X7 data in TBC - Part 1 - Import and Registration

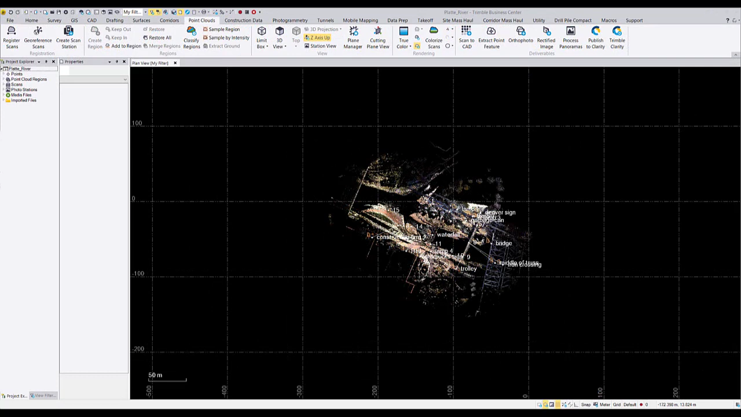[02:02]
As we know, X7's field software, Trimble perspective has some capabilities of infield registration.
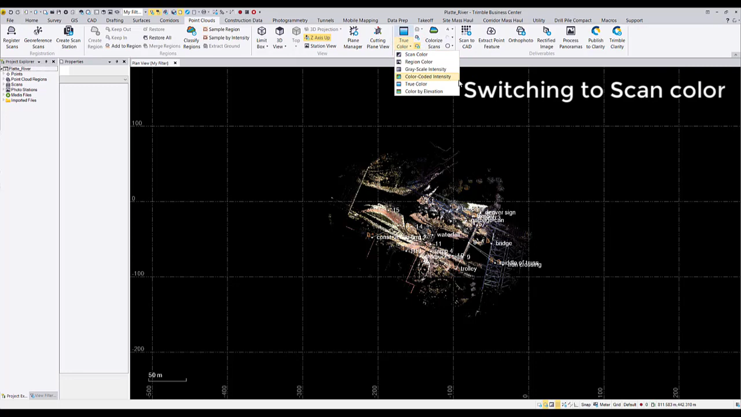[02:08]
And when we bring the data into TPC, we can see that this registration is kept between the scans.
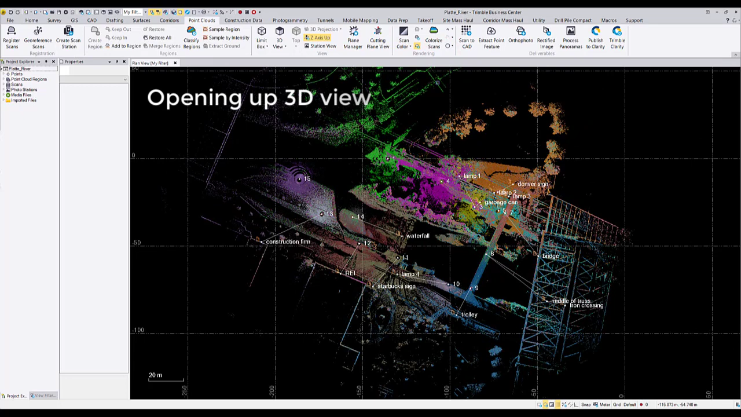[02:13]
If you're unsatisfied with your infield registration and would like to register scans again in TPC,
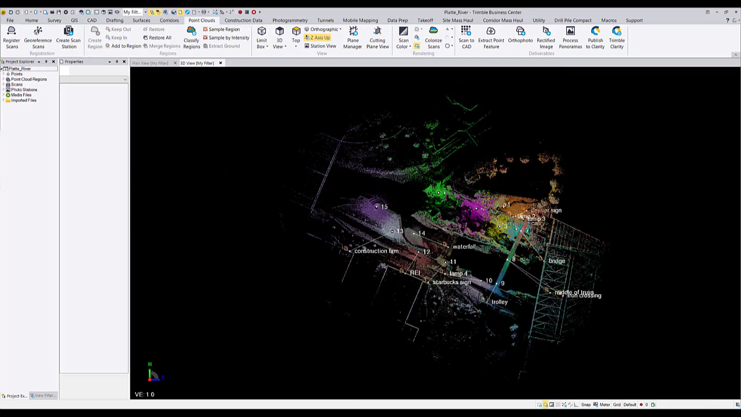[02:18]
we can navigate to the register scans command in the point clouds ribbon.
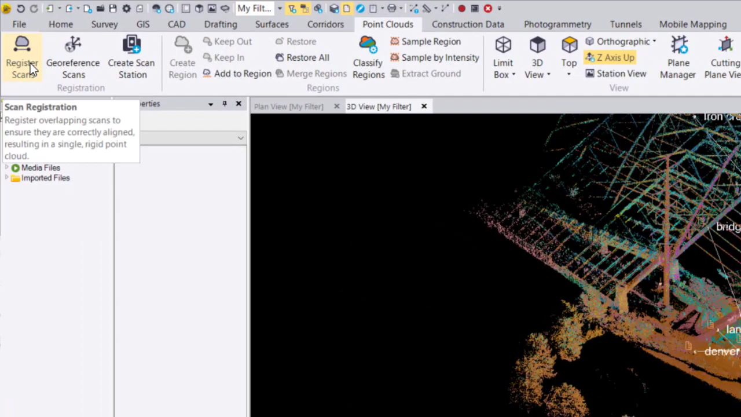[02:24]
To perform registration again,
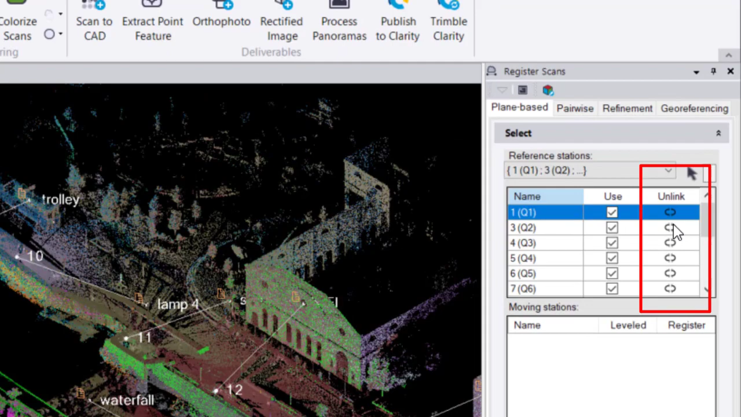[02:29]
you must unlink the scans you desire to register again using this unlink button.
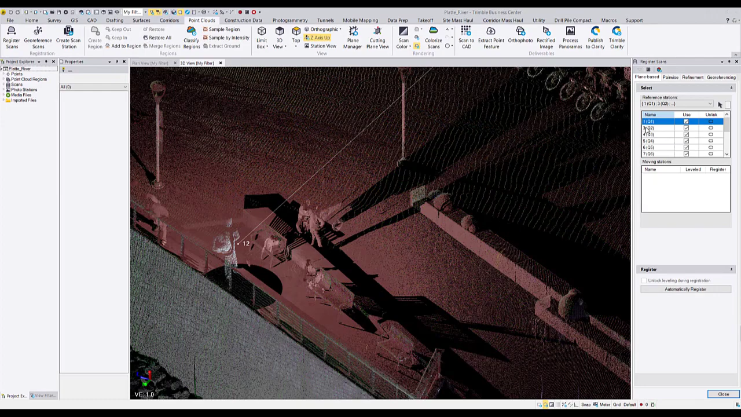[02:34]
If you're unsure of which scan you need to unlink, we can use this tool to choose a scan point in the graphical area, and the scan station which the scan belongs to is highlighted here.